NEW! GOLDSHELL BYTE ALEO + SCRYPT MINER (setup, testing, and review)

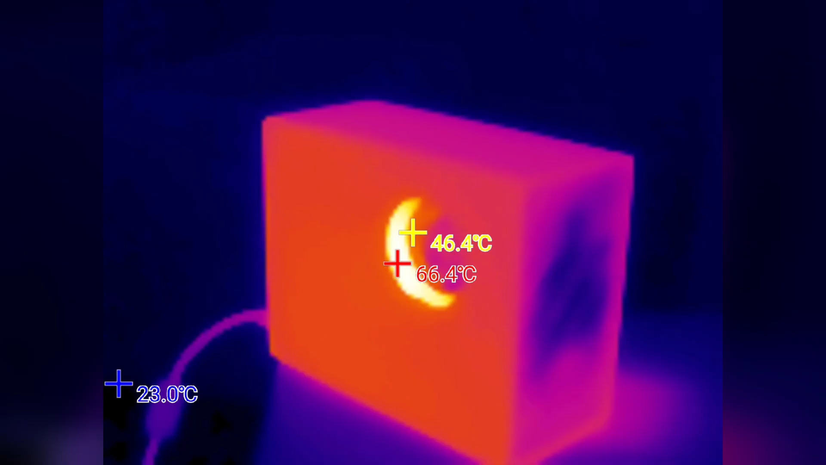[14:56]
so i'm starting from the intake side and you see the cool little side fan spinning there
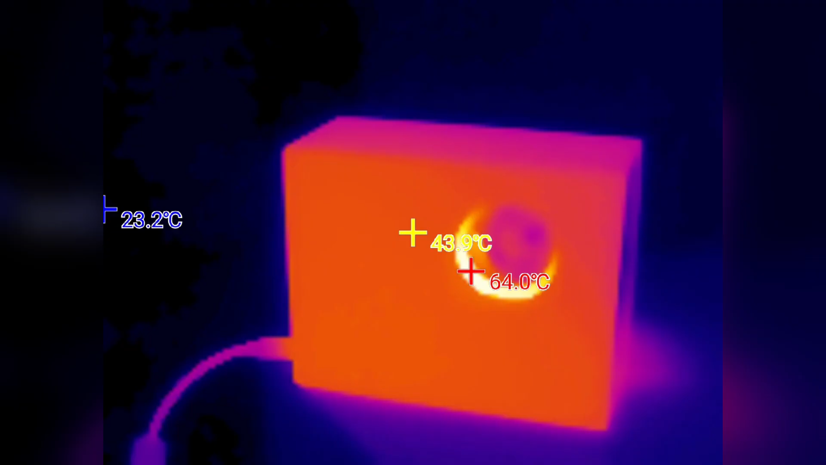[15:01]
um and you can see inside it's about 62 degrees celsius nothing too crazy there
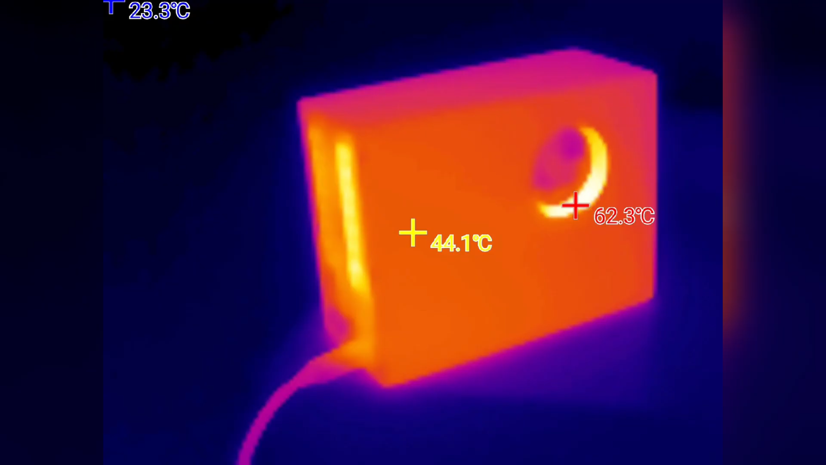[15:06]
On screen: spot 44.1°C, max 62.3°C, min 23.3°C
let's get around to the exhaust side and looks like we're peaking around 60
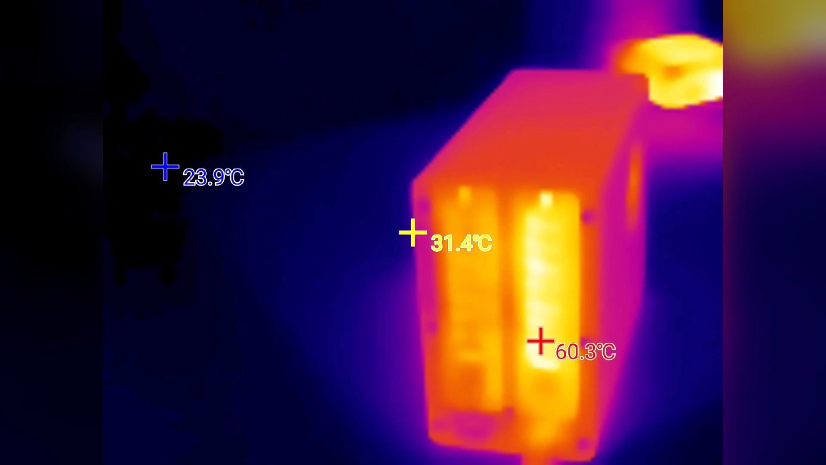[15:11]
On screen: spot 31.4°C, max 60.3°C, min 23.9°C
degrees celsius you saw the little red plus sign there um what i'm curious about is what the power
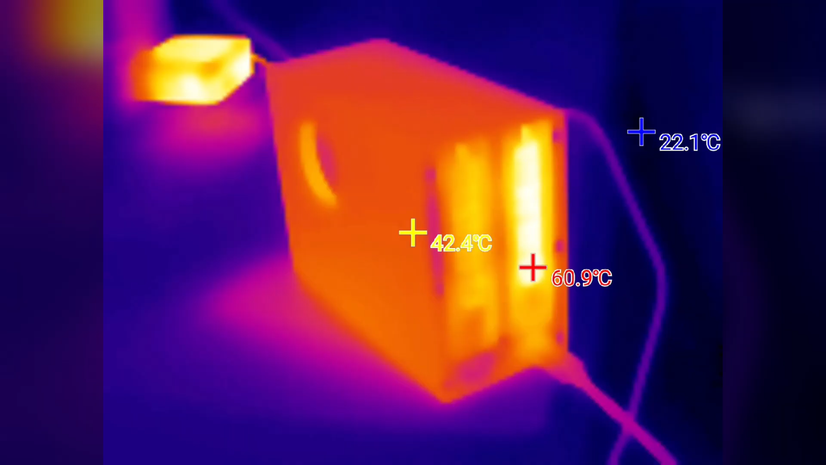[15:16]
On screen: min 22.1°C
adapter looks like and i'm not concerned about what the gold shell looks like but the power adapter just
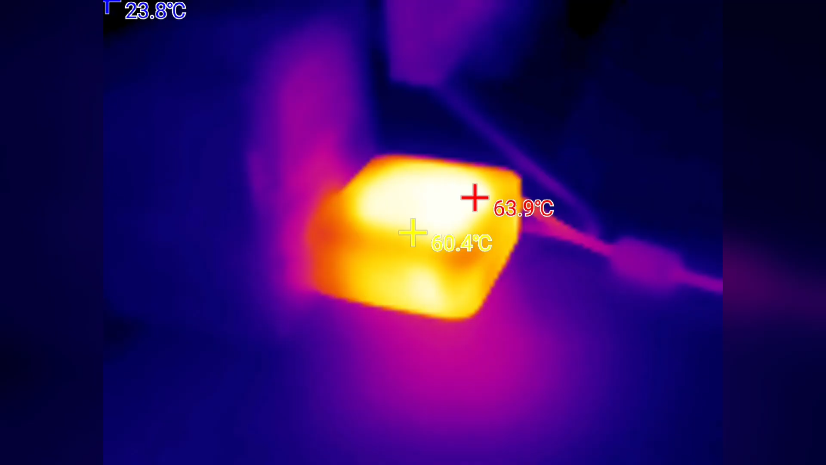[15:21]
On screen: spot 60.4°C, max 63.9°C
be aware it does get pretty hot saying up to 65 degrees okay this thing's still chugging away so let's go ahead and check with the decibel meter and